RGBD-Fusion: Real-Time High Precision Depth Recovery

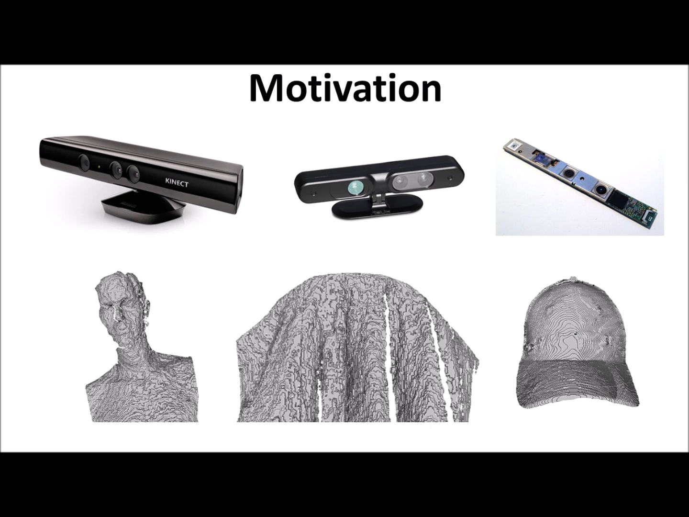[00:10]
and the soon-to-be-released Intel RealSense provide relatively low-resolution depth images that are not able to capture subtle details.
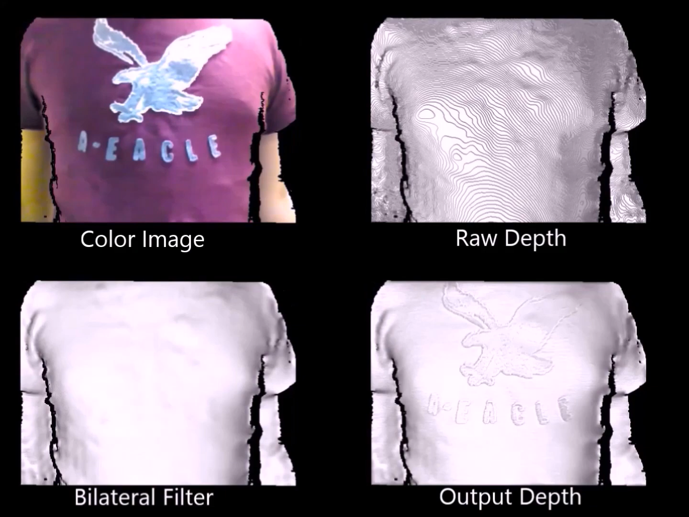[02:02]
These details are not present in the original map, nor after bilateral filtering. However, our proposed method successfully reconstructs the lost features.